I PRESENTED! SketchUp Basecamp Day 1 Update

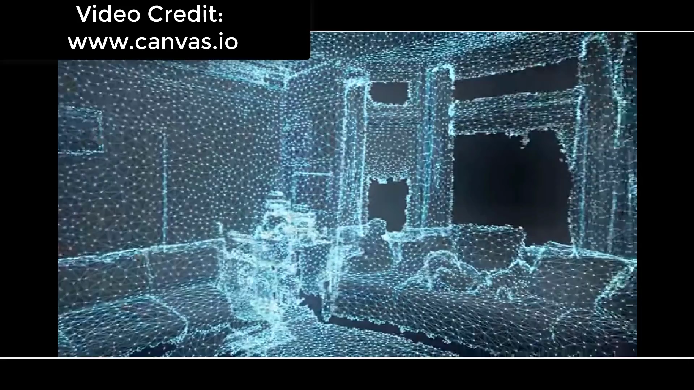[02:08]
And you can actually use that to create or use photogrammetry to like model a room.
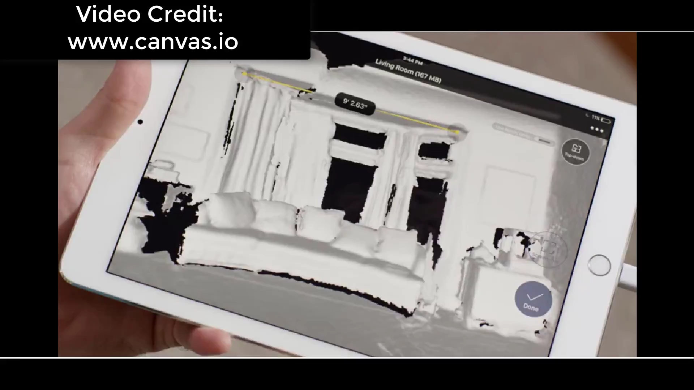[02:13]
And then you send it off to those guys and it comes back as a fully editable, ready to go model.